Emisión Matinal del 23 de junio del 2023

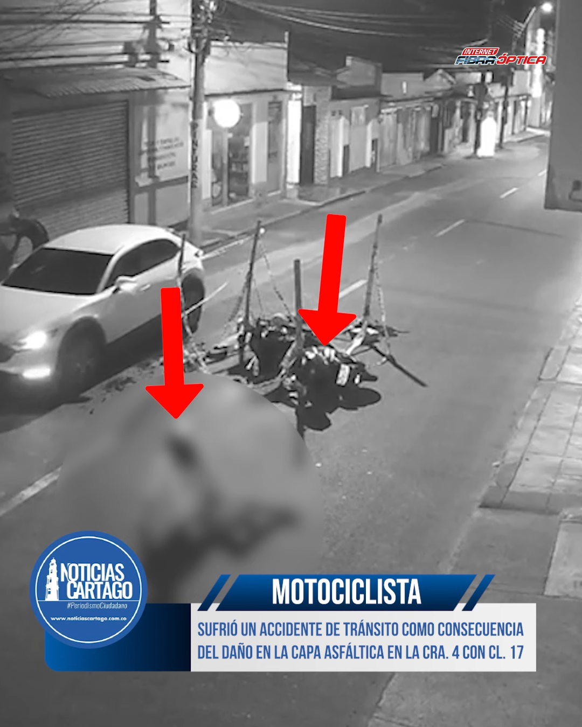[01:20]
Una cámara de seguridad de la carrera cuarta con calle 17
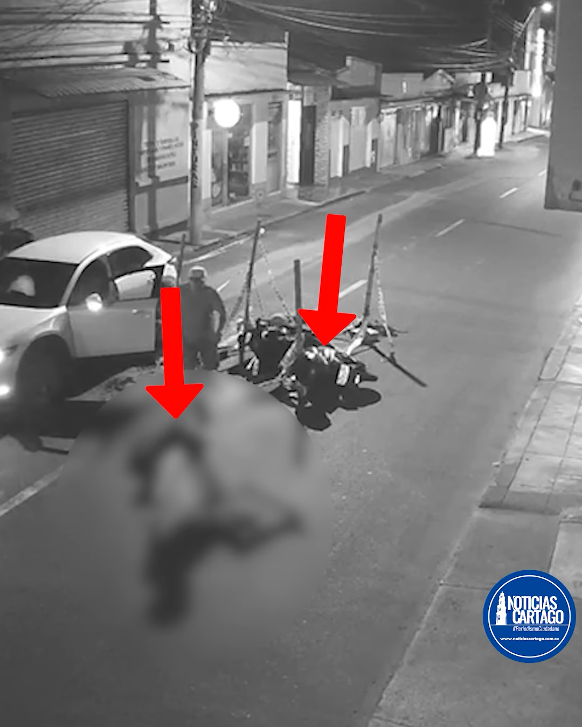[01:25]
grabó el momento en el que un hombre no vio la señalización de un hueco que se originó como consecuencia de un daño en la capa asfáltica.